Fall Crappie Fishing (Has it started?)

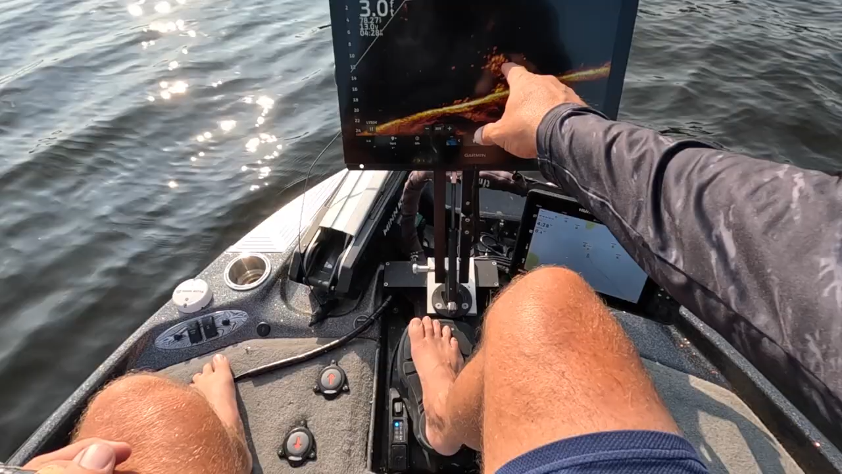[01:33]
to be 12 foot down there's a bunch of them we know that these are probably a little by the eater size right here if i want to target bigger fish i'm going to come down here in this area right here but during the fall the big thing is that these
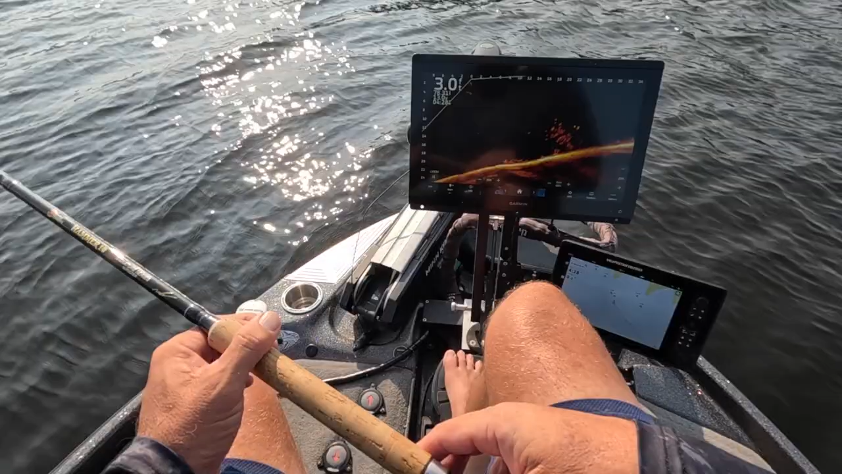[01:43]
fish are everywhere i'm just telling you right now you can be shallow you can be deep these fish are everywhere and right now we're we're at a sweet spot that's 78 i'll guarantee in the morning i'm a fish in the morning and uh that that water temperature is going to be somewhere in that 73 range especially starting the day off temperatures right now in the evening are dropping down to roughly around 50 sometimes even cooler than that oh baby guys if you want to do some guide trips we've got some guide trip dates still available